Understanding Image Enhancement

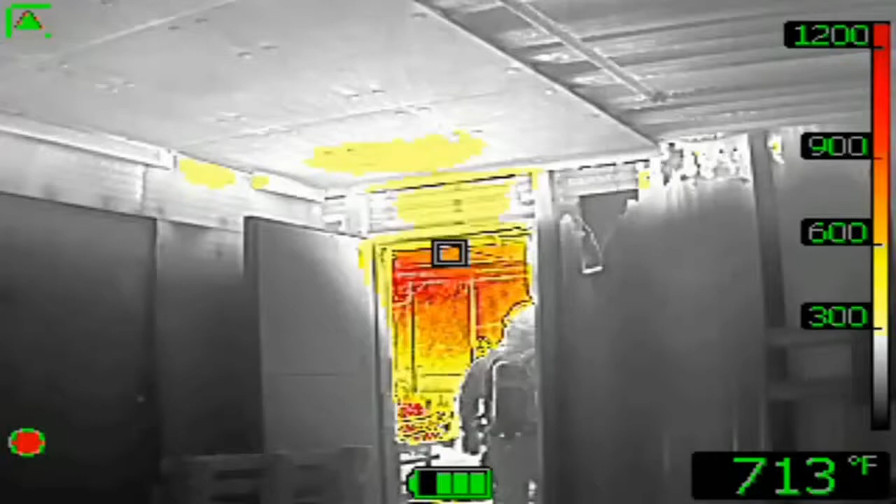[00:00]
On screen: spot 713°F
So what is image enhancement? Why is it important to firefighters?
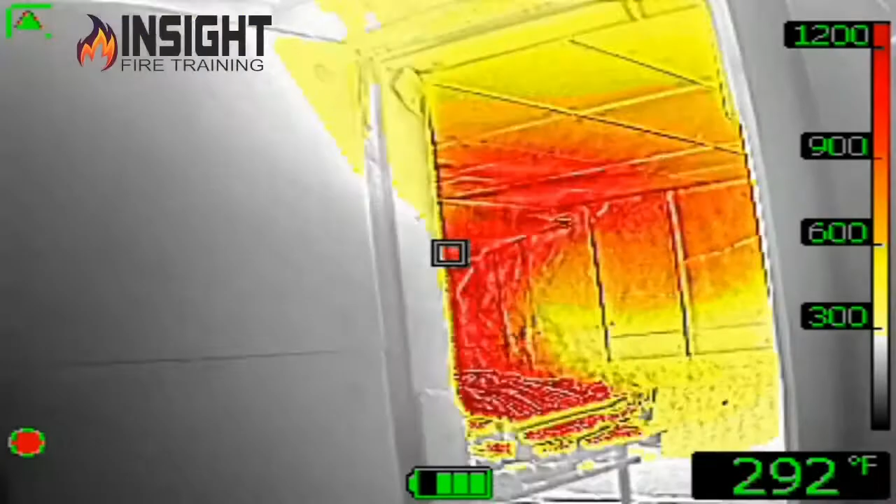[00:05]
On screen: spot 292°F
A standard infrared camera only sees the heat coming from the surfaces. In this case you're seeing something known as FSX which is
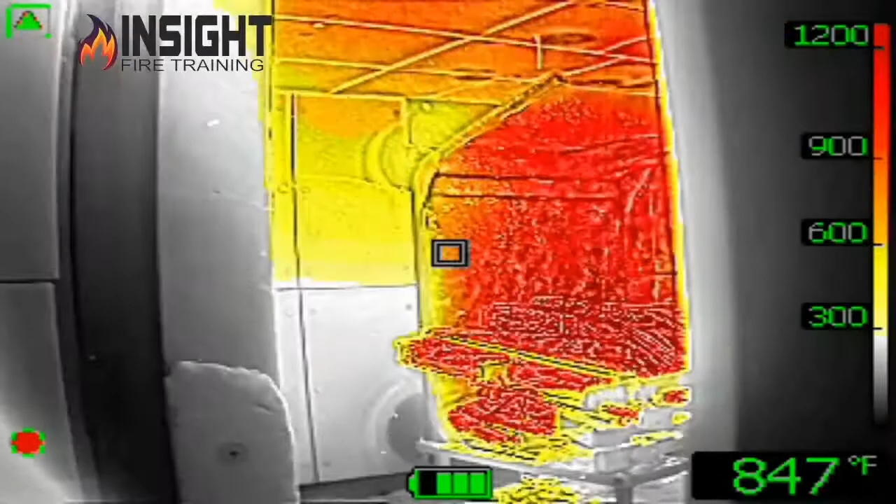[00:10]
On screen: spot 847°F
image enhancement where they outline the very edges of the items in the room within the field of view of the camera.
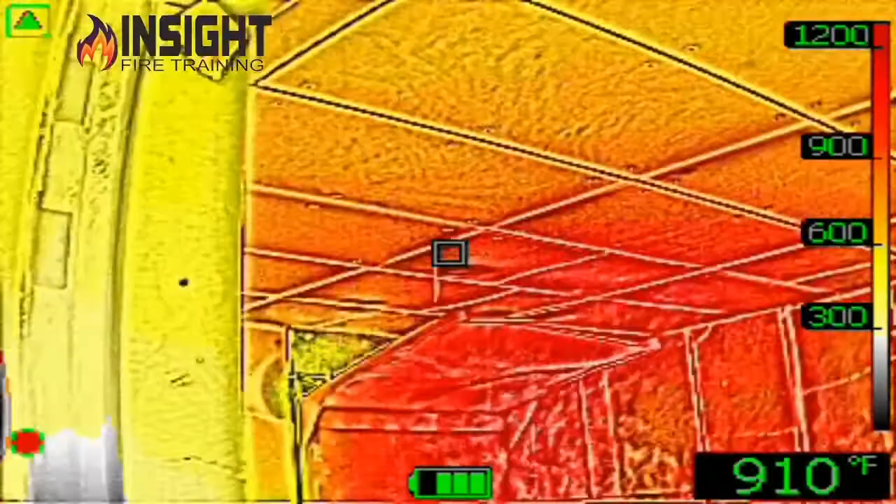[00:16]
On screen: spot 910°F
You see the tiles, you see the flames and behind the flames, you see the floor,
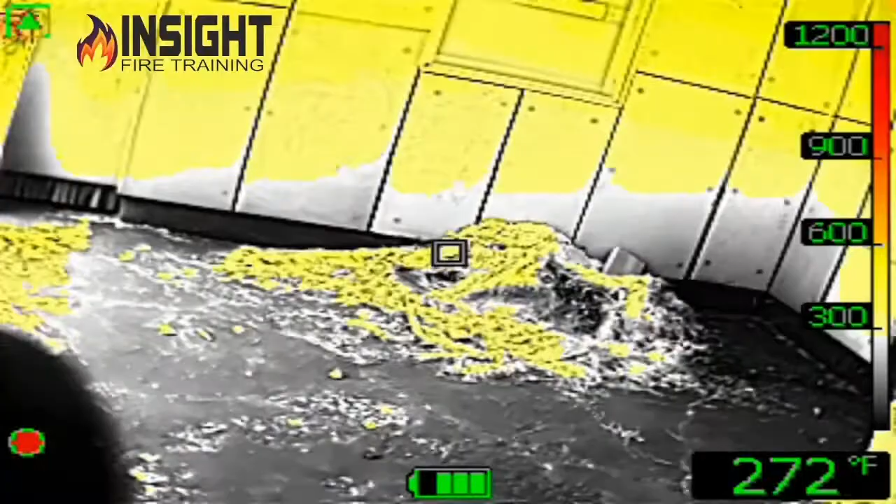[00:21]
On screen: spot 272°F
the detail of the straw, you actually see the bolts or the nuts holding up those pageant-like panels.
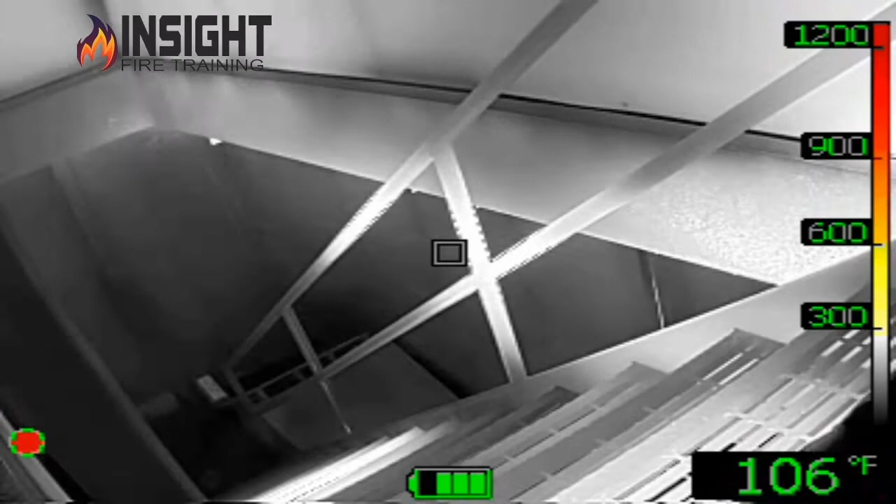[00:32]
On screen: spot 106°F
In this case we can clearly see a set of stairs which typically was very difficult to see with a standard infrared camera and the convection currents coming up underneath there indicating the fire below us.
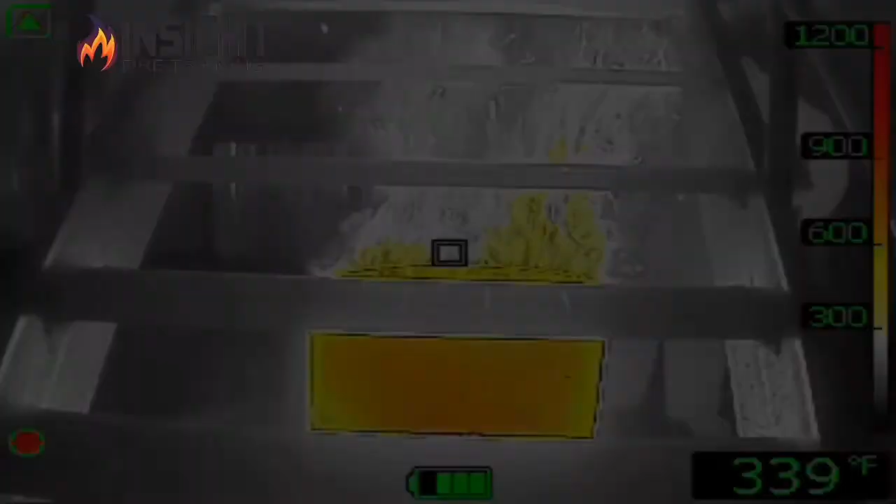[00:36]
On screen: spot 339°F
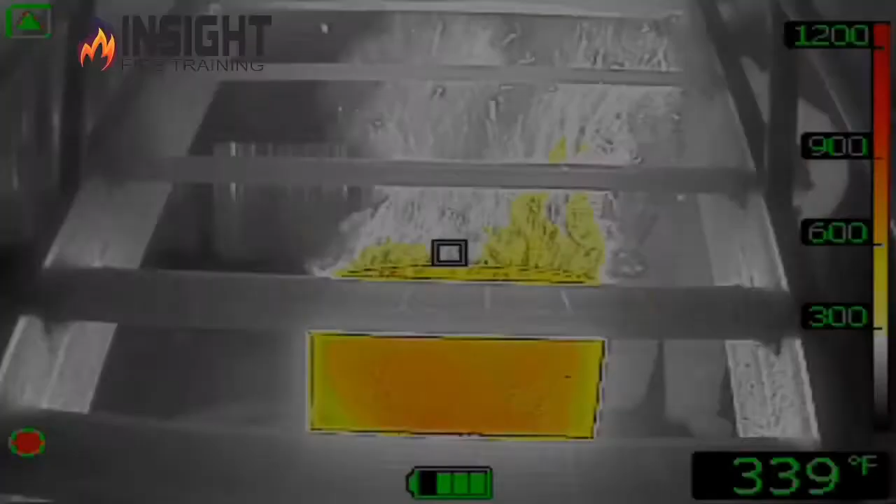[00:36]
On screen: spot 339°F
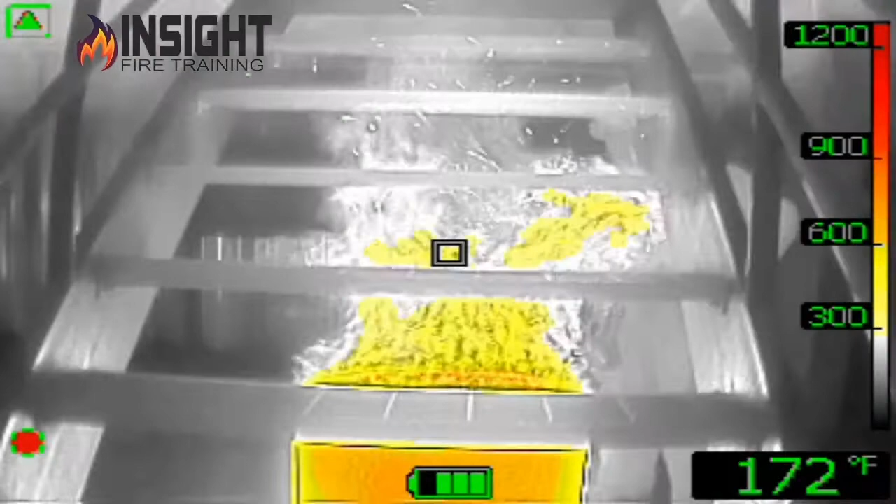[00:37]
On screen: spot 172°F
We see the fire underneath the stairs, we see the actual tread plates, the railings.
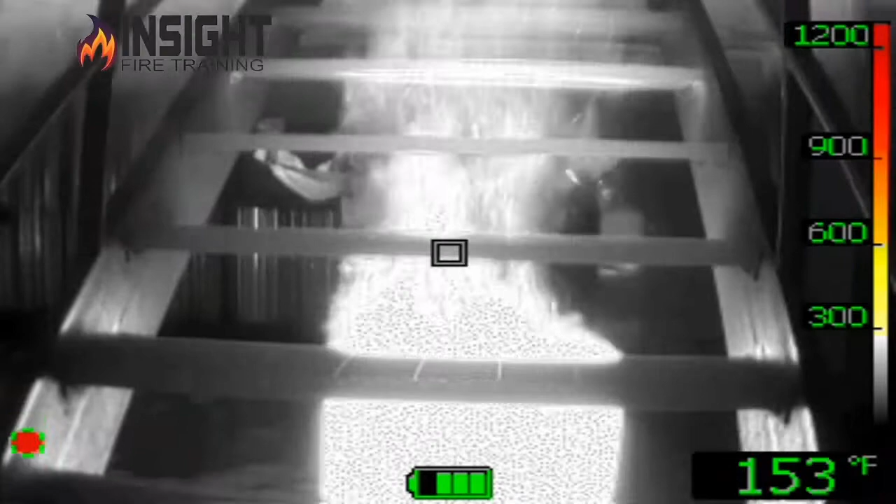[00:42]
On screen: spot 153°F
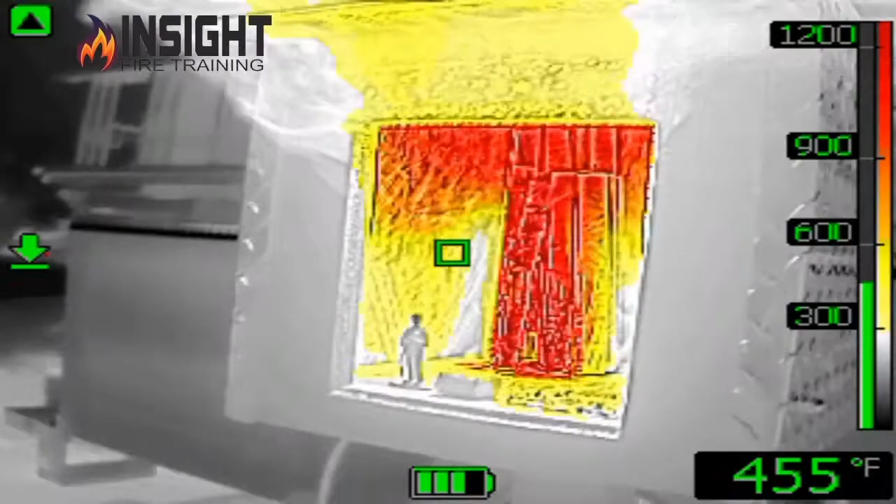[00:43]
On screen: spot 455°F
All of this is possible through image enhancement or is known as FSX and we're looking for a live fire and layout even
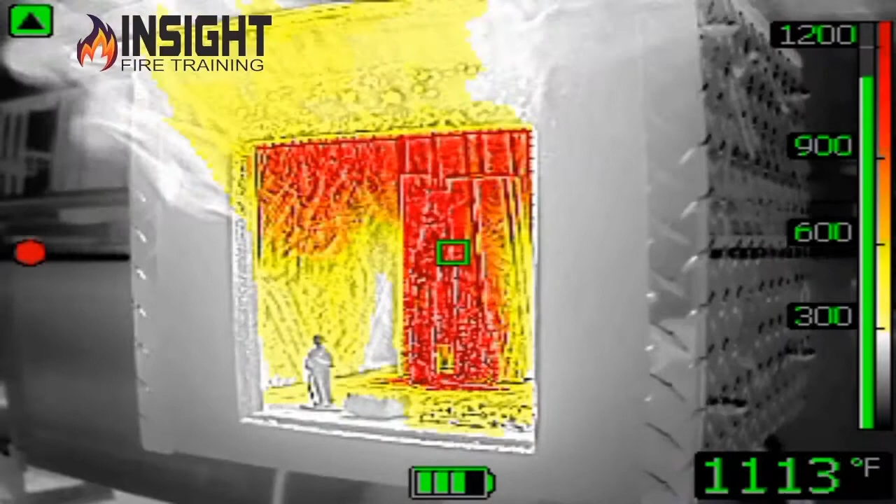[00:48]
On screen: spot 1113°F
such a small items this little plastic firefighter in the max firebox is clearly visible.
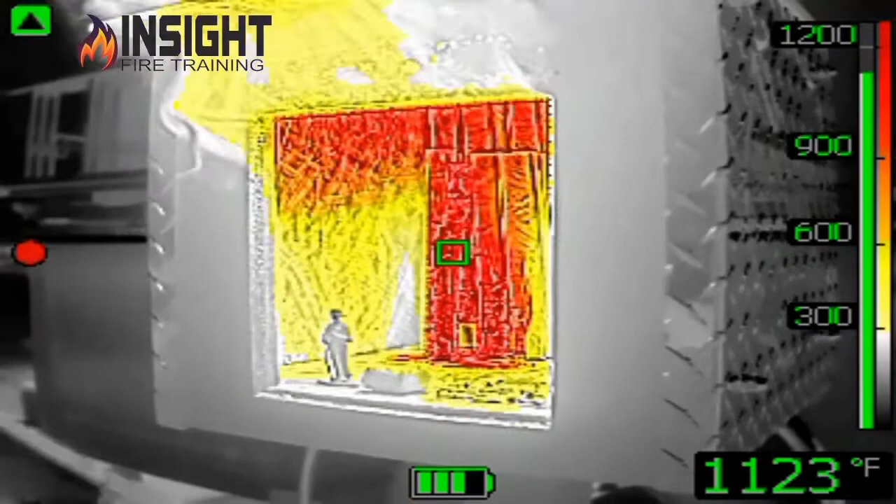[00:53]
On screen: spot 1123°F
The OSB strands, the strips in the back, the convection currents, the thermal colorization and layering and they're all visible.
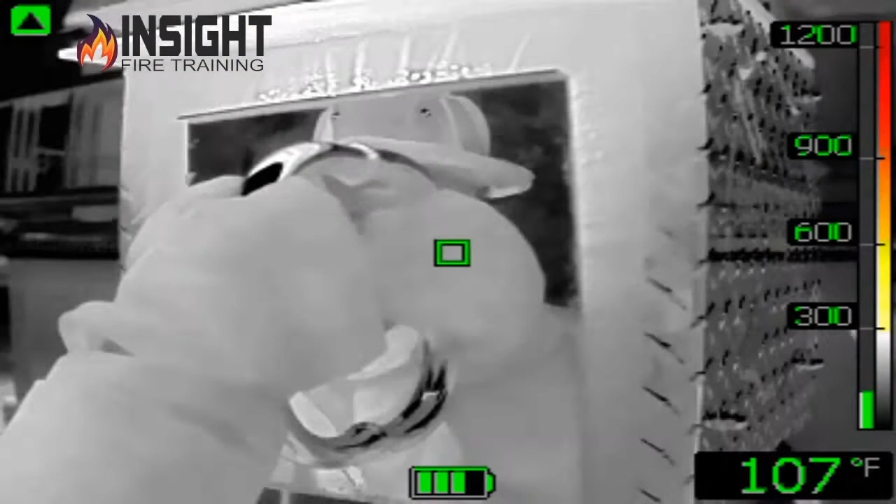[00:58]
On screen: spot 107°F
Look at the diamond plate and how detailed this is.
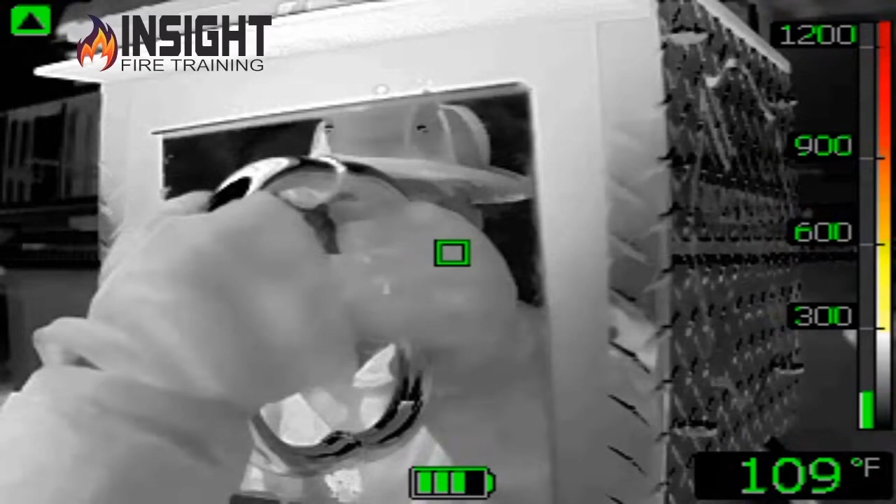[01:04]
On screen: spot 109°F
This is all possible because this is not a standard infrared camera. This is an actual actual added benefit added by FLIR and certain manufacturers that offer this.